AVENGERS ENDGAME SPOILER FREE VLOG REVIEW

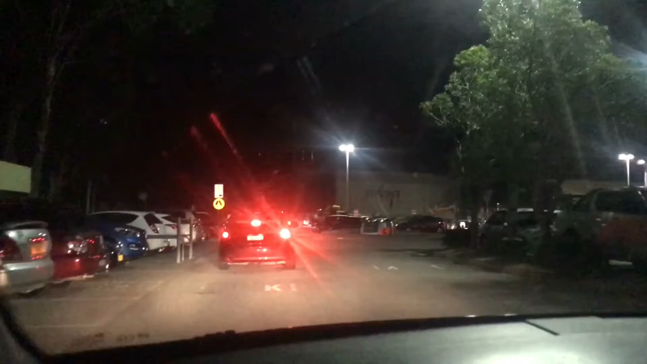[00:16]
hey guys i'm heading to avengers endgame right now as you can see it's the opening night you can see just how busy this car park is there's literally